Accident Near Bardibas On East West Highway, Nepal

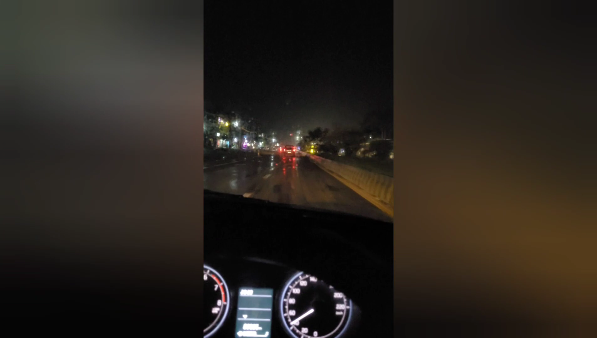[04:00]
And it makes a driver like me quite happy. And it was already dark when I raced to this part.
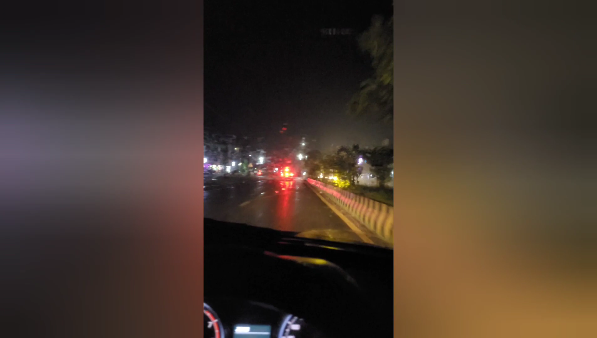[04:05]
This is Tadi. And this is the point from where the road to Sahraha gets separated.
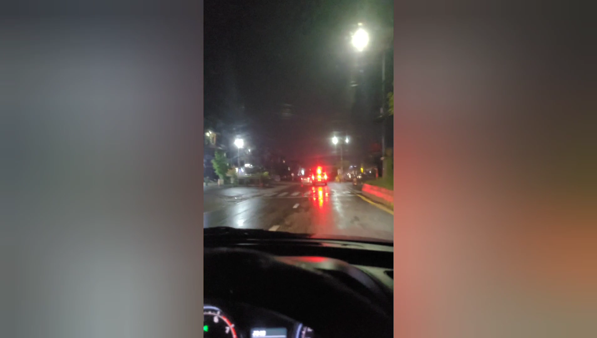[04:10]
And because it is around 9 o'clock in the evening. So there is bus traffic.
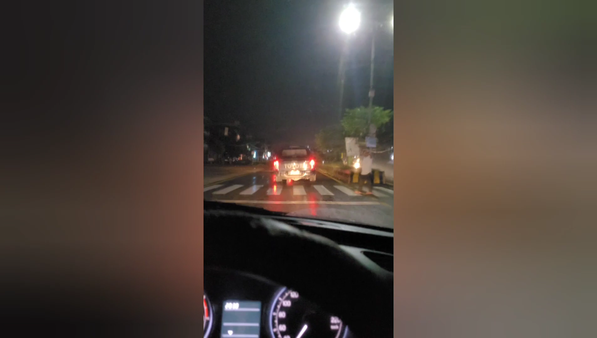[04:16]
And I tagged behind a Hilux. And finally I am in my town.
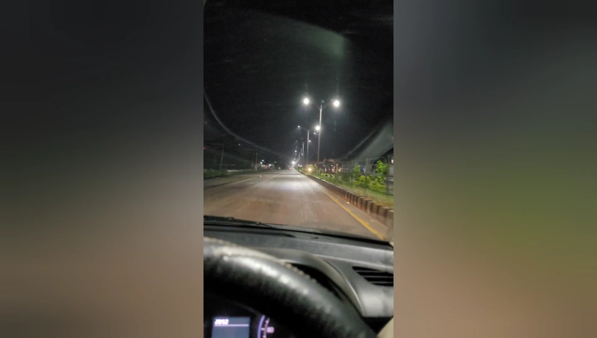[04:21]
Siddhwan, Bharatpur. This is the bypass and it is well lift. That we have done a good job. By putting on lights everywhere. So that's all for today. Have a good time. Bye.